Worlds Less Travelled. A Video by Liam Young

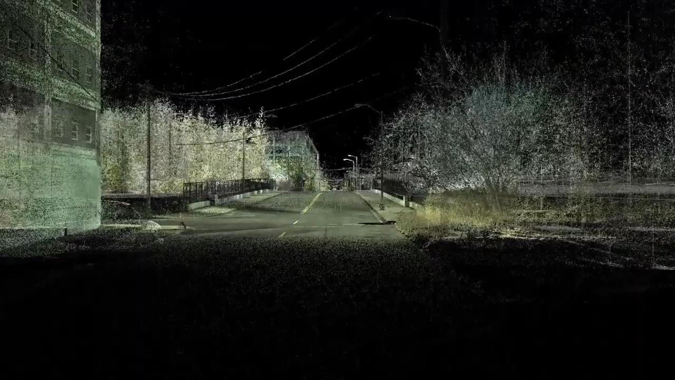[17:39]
This, for example, is how certain models of driverless cars see and understand the city, as these 3D point clouds.
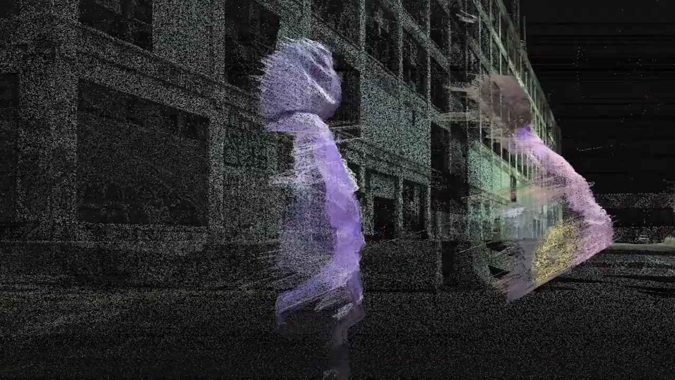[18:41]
but at night, they adorn themselves in machine vision camouflage textiles and the masks of anti-facial recognition makeup,
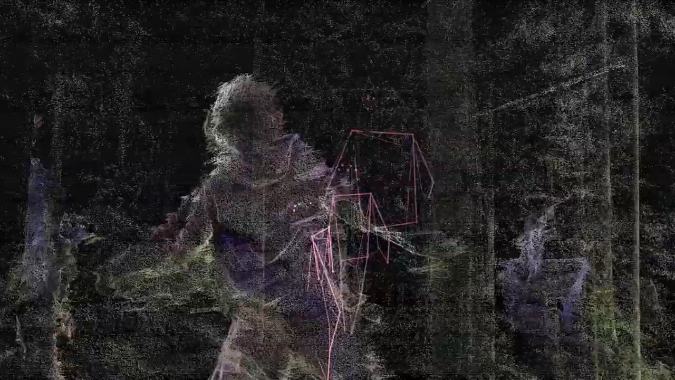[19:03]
and their iridescent clothes reflect the light of CCTV laser scanners to create exuberant glitches,